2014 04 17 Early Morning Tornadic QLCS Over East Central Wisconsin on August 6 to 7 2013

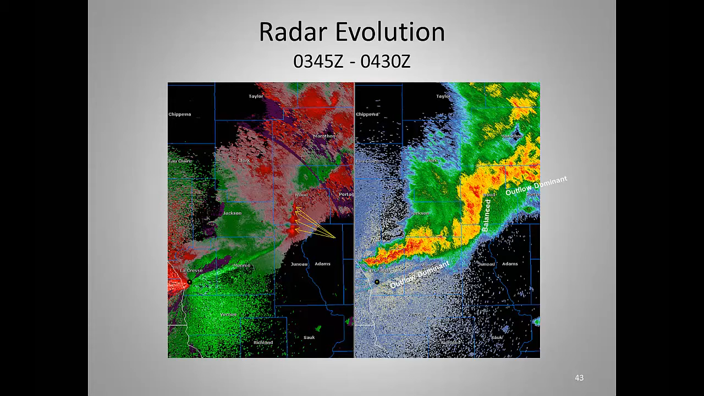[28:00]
You can also kind of see in that image on the right evidence of the rear-end flow jet starting to impinge or is beginning to impinge on the system. Next, please. And we'll see that in the next slide. It will actually be the one after this. You can go ahead to the next one, John.
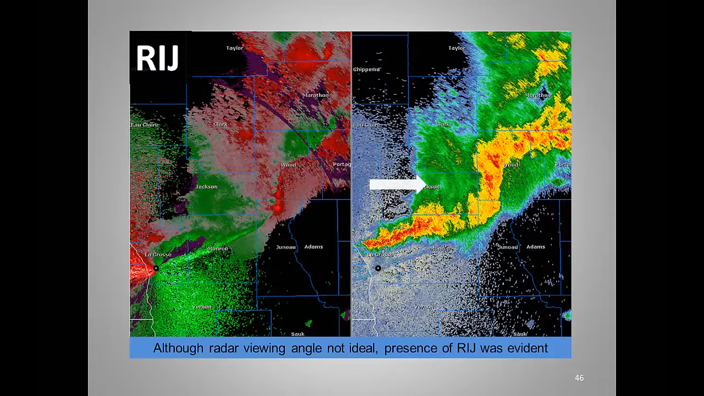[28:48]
Next. Okay. Yeah, I wanted to get to this animation.
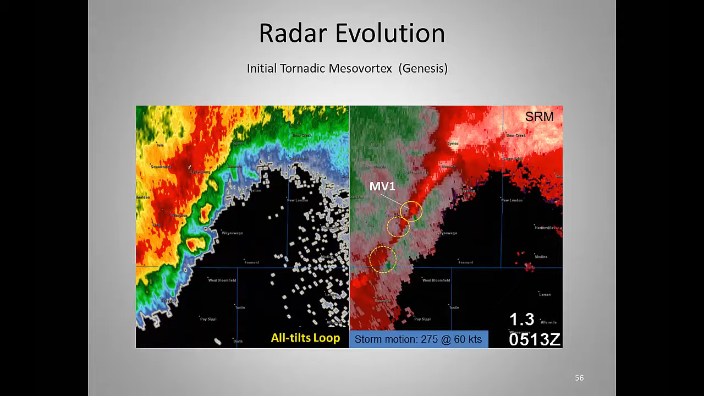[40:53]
To the south of there, you see a couple areas of weak shear that are evolving along that updraft, downdraft conversion zone. And if you look in the left-hand... That's okay, John. You can stay there. Going on to... Okay. Where are we at? Here at 517. Okay. Very good. In one volume scan, we see very rapid evolution continuing. MV1 is strengthened considerably. You can pretty much see a gate-to-gate signature there with MV1.
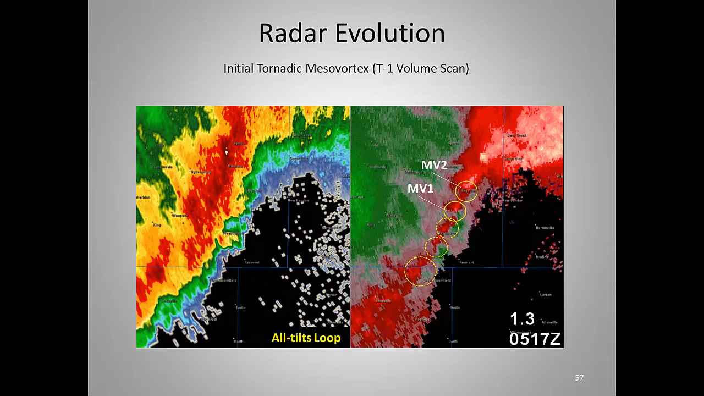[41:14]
But even more importantly, in one volume scan, all of a sudden there's MV2 rapidly developed. And note the location of that.